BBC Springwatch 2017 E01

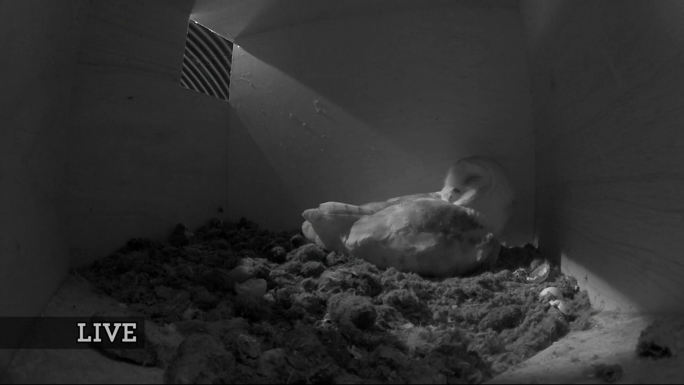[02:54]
Chris said a lot of this land is arable, so it's perfect location for barn owls. Lots of barns around. There are actually 5 pairs of barn owls on the estate. 4 are on nests. This is the one we've picked to put a live camera on, and it's on chicks and an egg.